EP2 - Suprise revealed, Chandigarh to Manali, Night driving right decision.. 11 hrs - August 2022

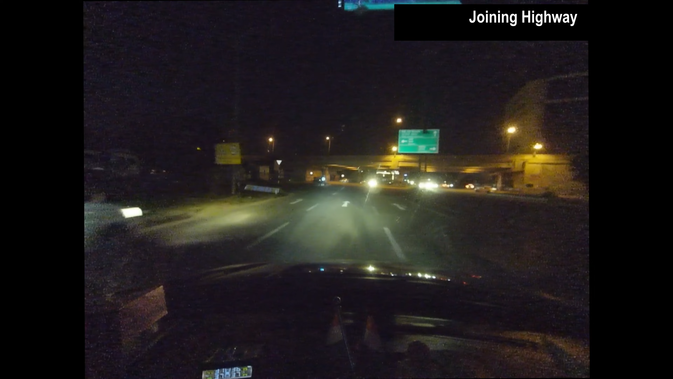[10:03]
हायवेला लागू मेन तो हायवे ना दिल्लीवाला. अच्छा,
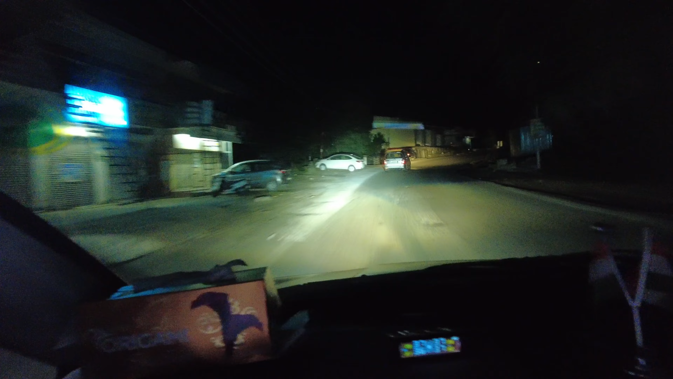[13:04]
रस्ता एकदमच निमुळता आहे. म्हणजे ओव्हरटेक करायला वगैरे पण प्रॉब्लेम. आणि त्याच्यामध्ये ट्रक्सचं ट्रॅफिक आता खूप आहे ओव्हरऑल. आणि मला वाटलं सकाळी समजा या रस्त्यावरती आपण आलो तर एकदमच म्हणजे वाटत लागेल.
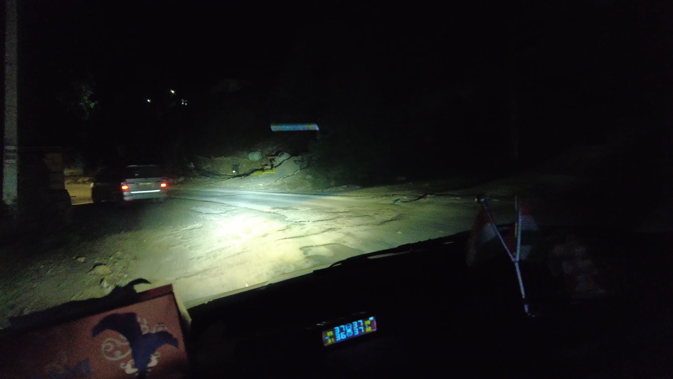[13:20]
तर हा शॉर्ट अपडेट मध्ये आता म्हणजे ओव्हरऑल रस्ता असा आहे की